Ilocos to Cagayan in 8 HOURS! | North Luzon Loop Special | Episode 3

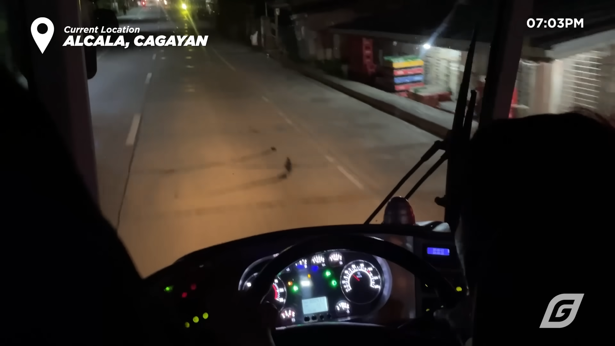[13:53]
For 560 pesos, sulit bang mag-bus from Ilocos to Cagayan? I would say yes.
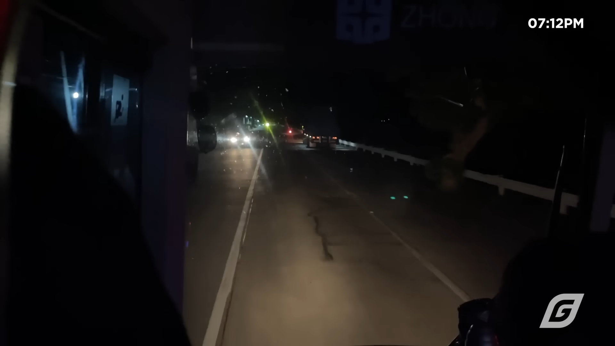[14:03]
Dahil bukod sa maganda at maayos yung bus na nasakyan natin, marami tayong nakitang attractions kagaya ng Bangui Windmills,
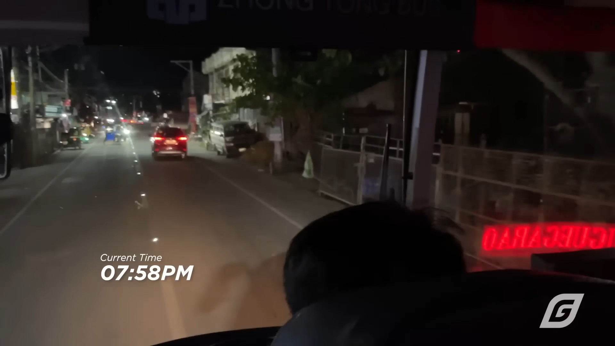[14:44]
Before 8 PM, narating natin ang Tuguegarao City.
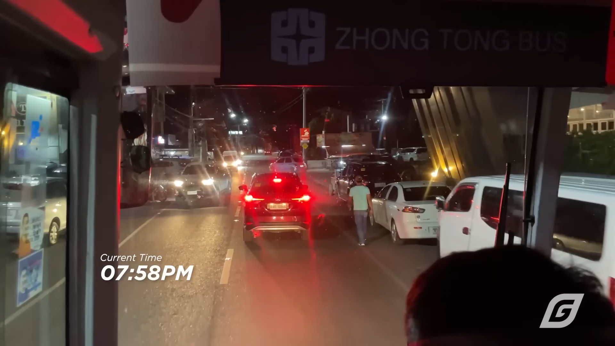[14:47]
And we are back in Cagayan Valley for the second time this year.